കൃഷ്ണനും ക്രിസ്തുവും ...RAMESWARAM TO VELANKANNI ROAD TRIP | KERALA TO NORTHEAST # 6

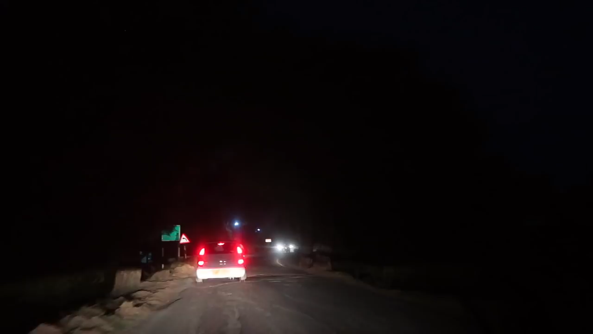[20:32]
അയ്യോ നല്ല വൃത്തിയുടെ റോഡാണ്, എത്ര വൃത്തിയുടെ റോഡ്, ഹൈവേ ആണ്.
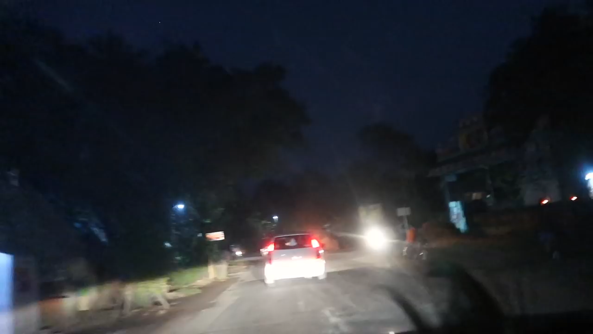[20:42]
എല്ലാ എന്നും പ്രശ്നം തന്നെയാ, അവരുടെ മക്കളൊന്നും ട്രാവൽ ചെയ്യാത്ത സ്ഥലല്ലേ, പിന്നെ അവരെന്തിനു ടാർ ചെയ്യണം? യൂറോപ്യൻ ഡെലിഗേറ്റ് സമിതി കൂടെ പോണില്ലല്ലോ, ജസ്റ്റ് ഓട്ട അടച്ചിട്ടുള്ളത്.
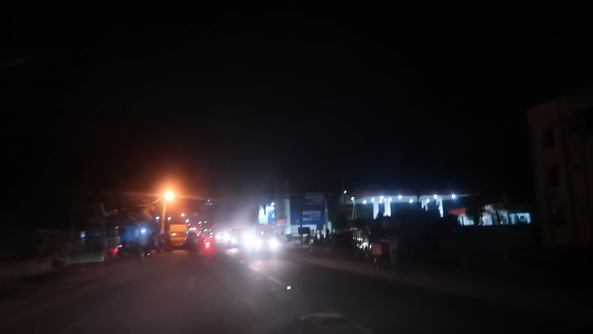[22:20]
ഇവിടെ വന്നപ്പോ ഇച്ചിരി ലൈറ്റ് ഒക്കെ തെളിഞ്ഞു തുടങ്ങിട്ടാ.